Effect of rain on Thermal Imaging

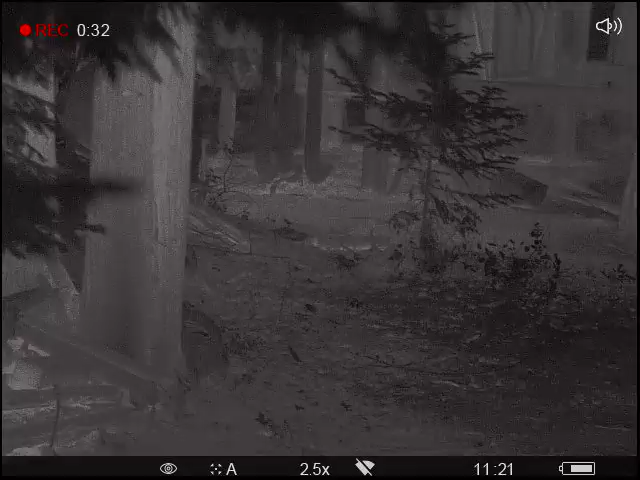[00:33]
I am not experiencing that in fact
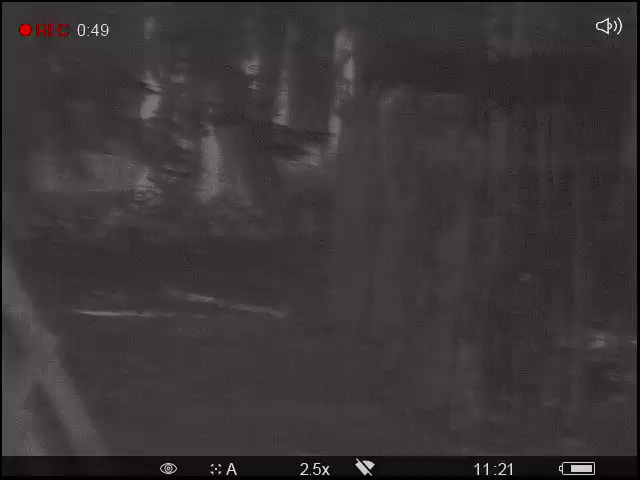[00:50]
I can't even tell it's raining on thermal can you probably the sound is the only give way that it's actually raining
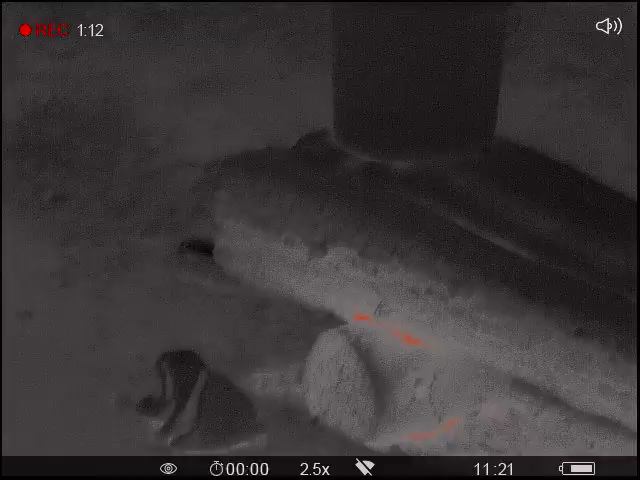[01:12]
you can see the cold rain on the bench and on the ground around the bench and you can see the dry dirt underneath the bench so there's some proof it's raining oh you can also see it underneath the edge of the rock there
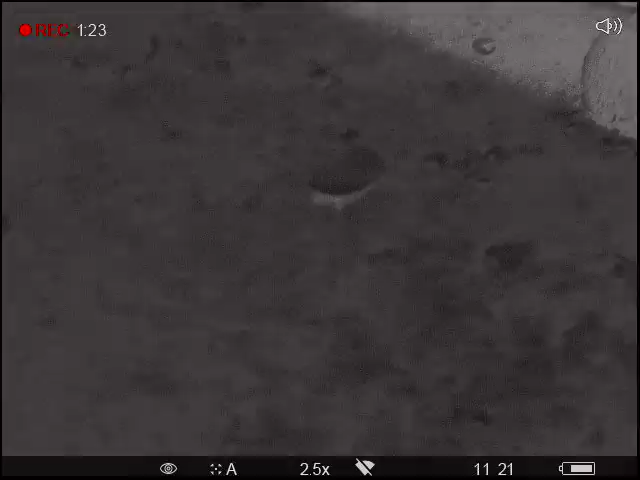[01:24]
and there's an ant running for cover
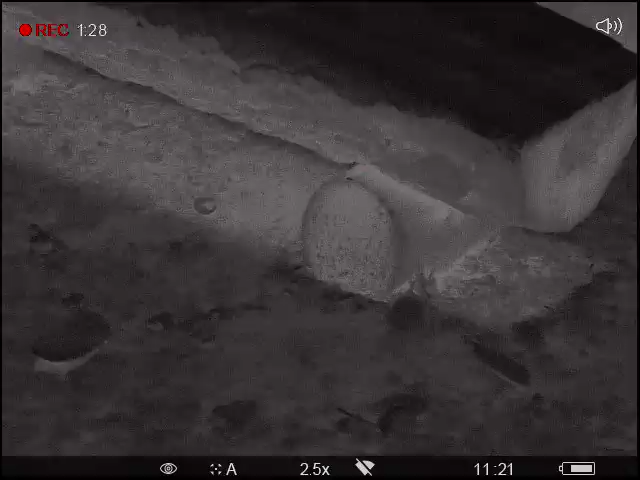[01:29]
yeah I can spot an ant from 20 feet away on thermal through rain I don't think thermal is that affected by weather just saying oh there's a rabbit
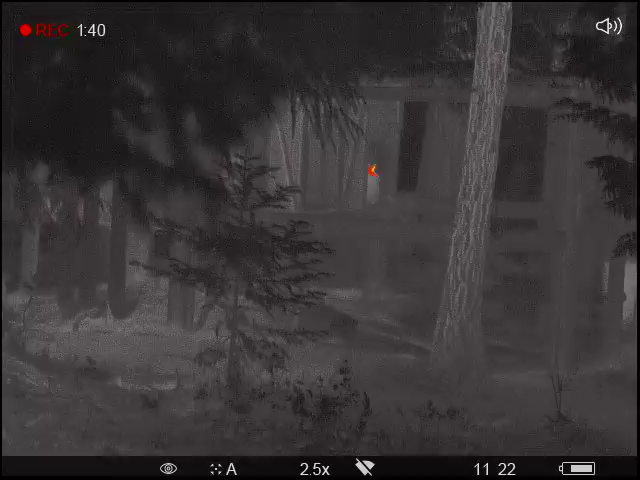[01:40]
yep I can see him just fine that's 40 yards away
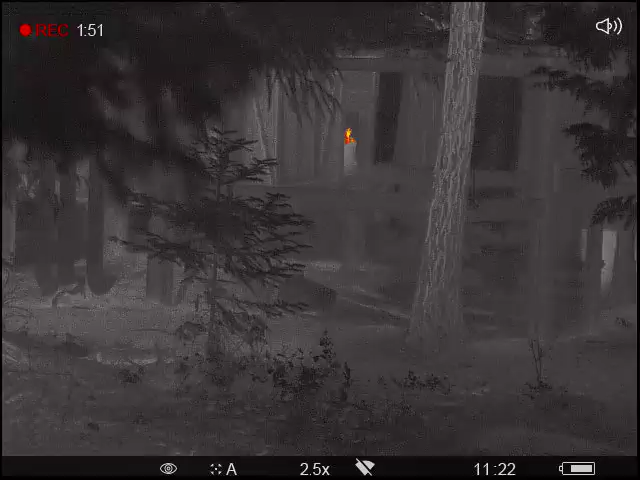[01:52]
probably 30 wow can you hear that on the camera it's really coming down now wow
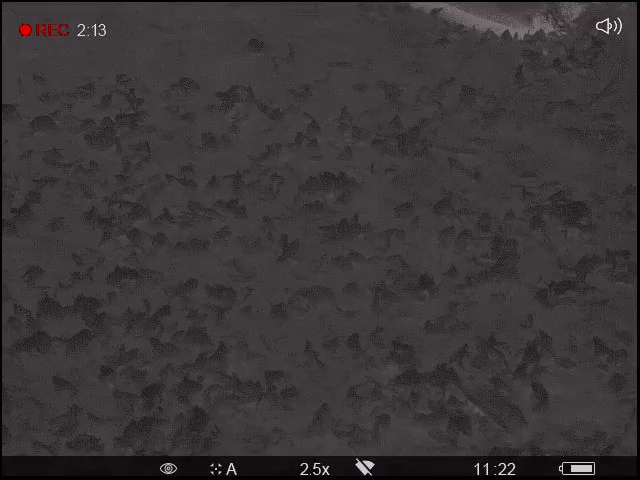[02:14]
oh look at that you can see the raindrops on the ground oh that's kind of cool
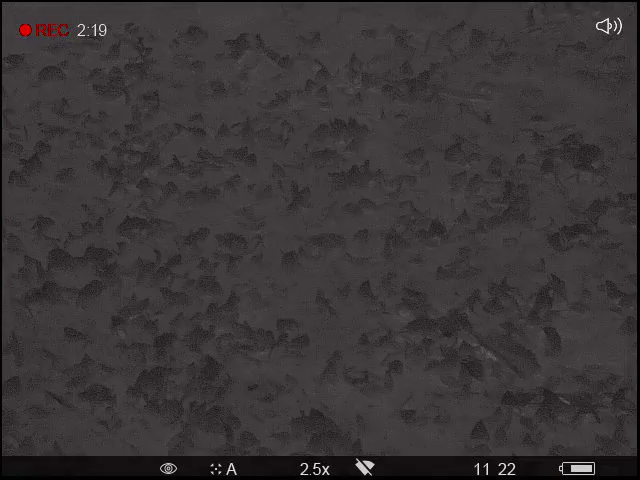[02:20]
there you go raindrops on the ground on thermal
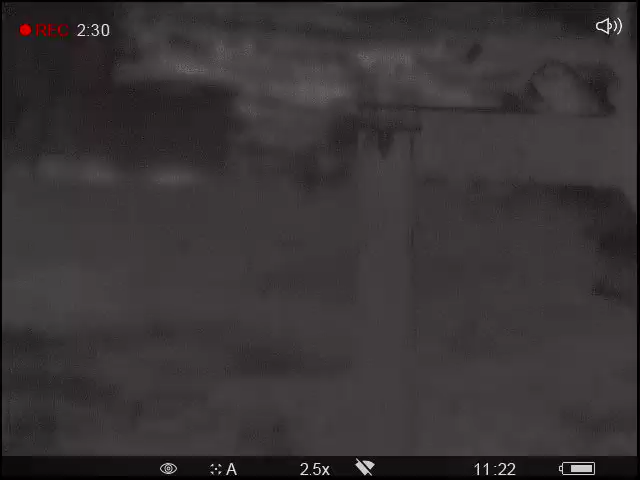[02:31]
I can still see perfectly well off into the distance
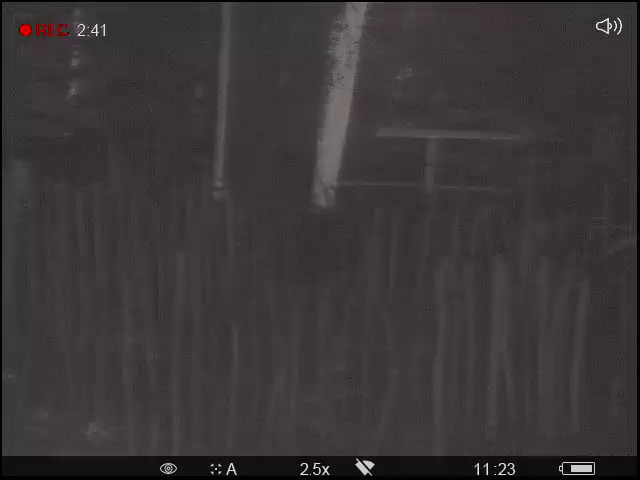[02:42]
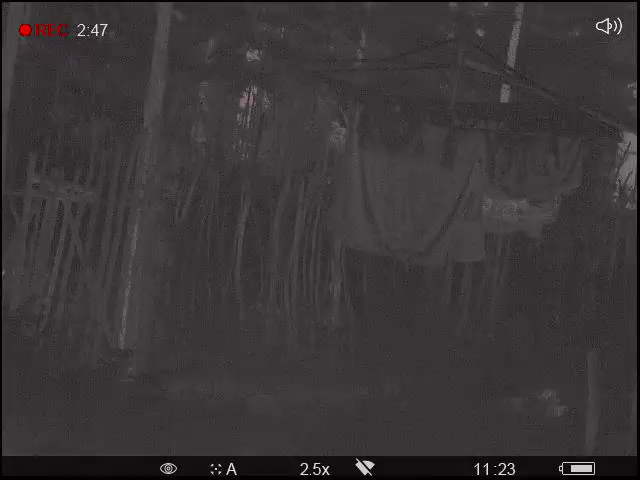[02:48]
yeah there's my laundry hanging out there it's wonderful it's now soaked